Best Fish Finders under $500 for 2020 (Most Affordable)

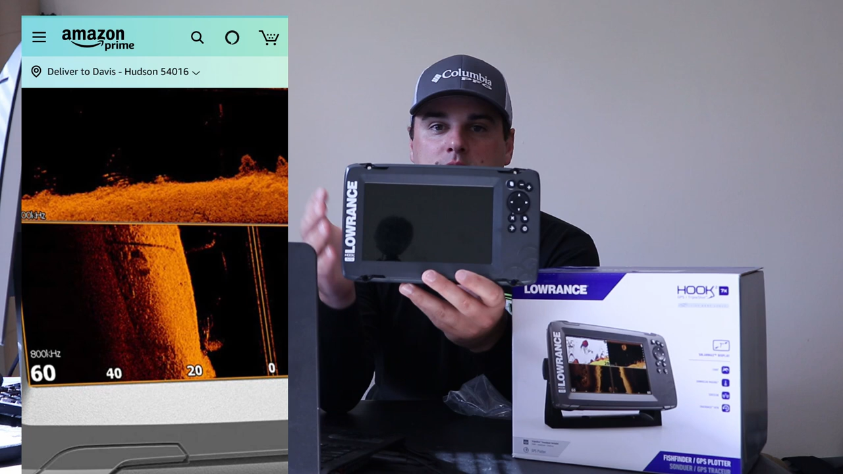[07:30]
you can get these pre-loaded again with the u.s inland lake masters navionics charts it also does have a little slot here so there is an sd card slot on the hook two five inch screen as well you could also just put a memory card in there to save waypoints if you wanted